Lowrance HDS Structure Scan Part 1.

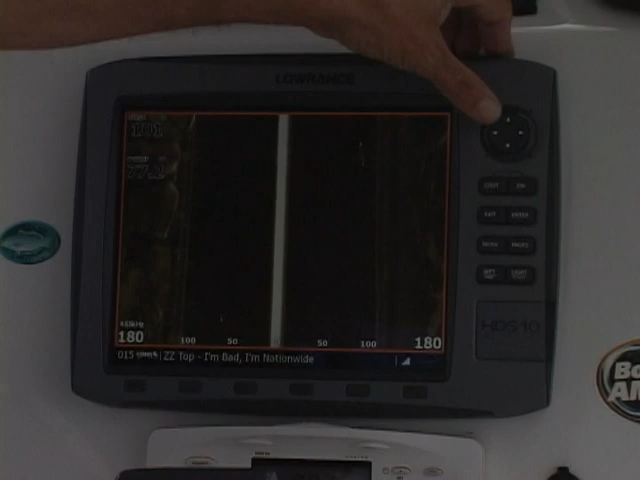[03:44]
one of the cool things about it is and it's not as applicable to lakes although it is applicable it's really applicable to the ocean
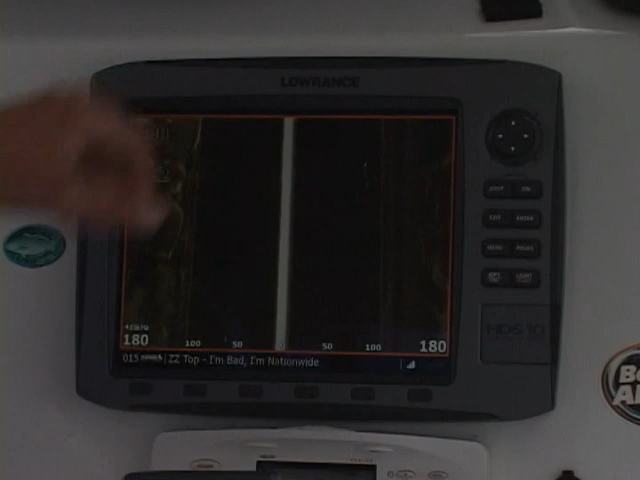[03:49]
I can move my cursor when I see something that's in there like this looks like a little dip or ravine or
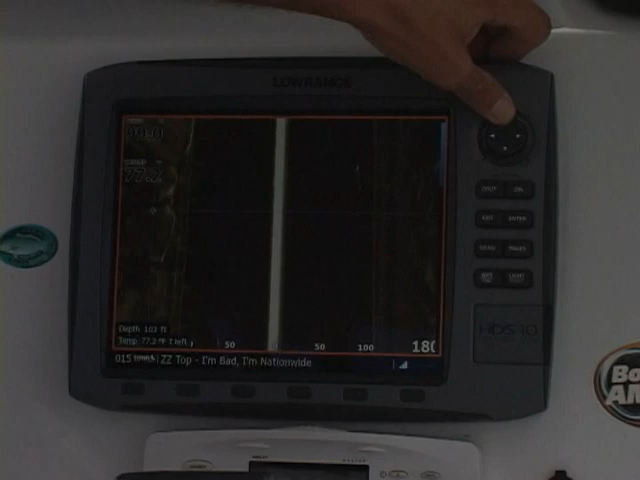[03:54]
something and I can move my cursor over it and I can zoom in and now it moves to the center of the screen and I can zoom in